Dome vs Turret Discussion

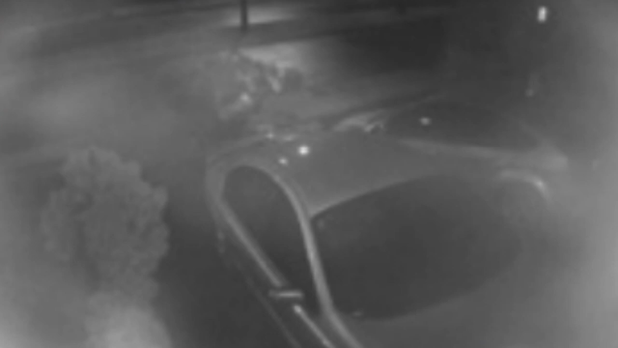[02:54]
Um, it just, it's very easy to sort of mess this up.